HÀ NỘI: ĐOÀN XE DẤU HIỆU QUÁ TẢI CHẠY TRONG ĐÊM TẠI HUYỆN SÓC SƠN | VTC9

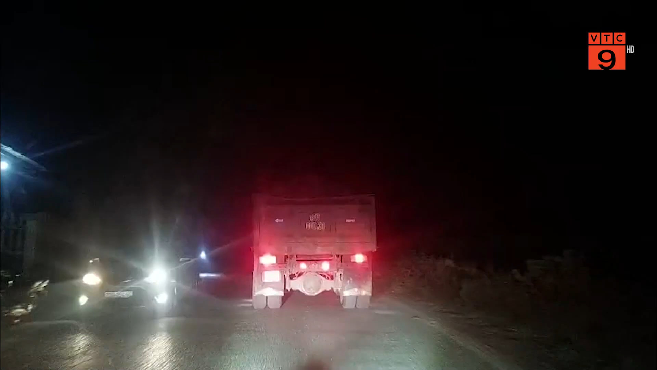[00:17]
Theo đó, tuyến đường trên địa bàn từ Ủy ban Nhân dân xã Bắc Sơn đi ra xã Hồng Kỳ, Phố Nỉ trong tối ngày 29 tháng 11,
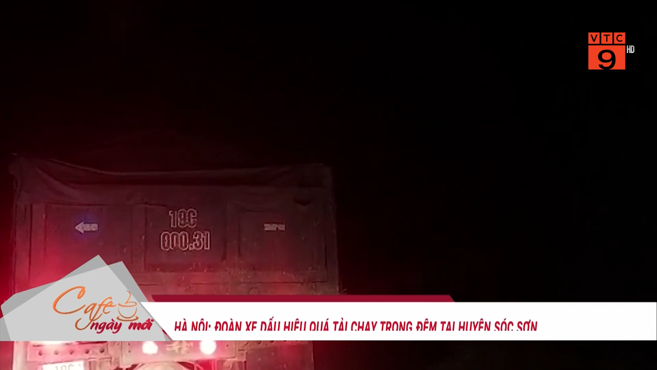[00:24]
nhiều xe tải chở đất đắp đầy thùng, có ngọn, chạy dầm dầm trên đường.
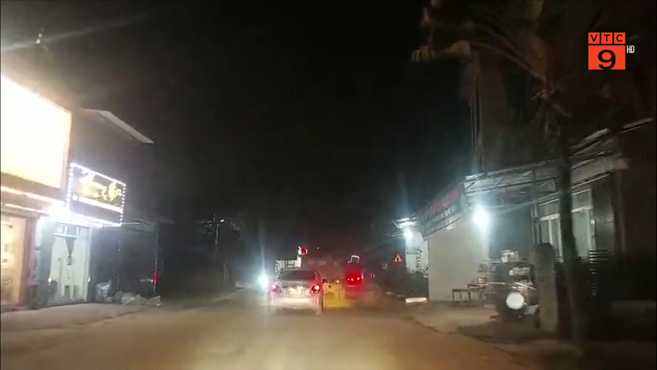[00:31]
Thực trạng trên được biết diễn ra trong thời gian dài, gây bụi bạm ô nhiễm môi trường cũng như mất an toàn giao thông.